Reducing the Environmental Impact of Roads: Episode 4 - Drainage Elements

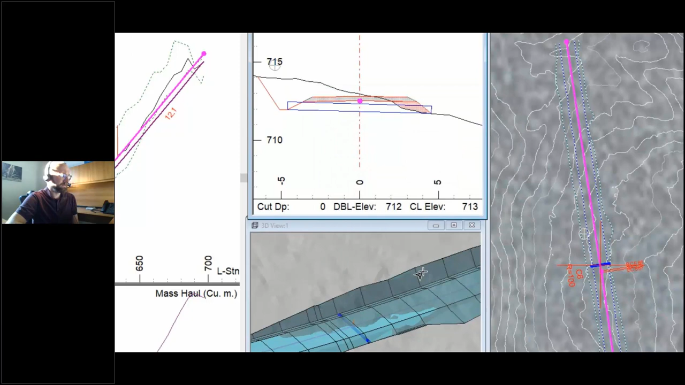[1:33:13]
Another just kind of fairly unused feature that is in the software that can make actually finding the lowest spot in your ditch grade easier is in your labels.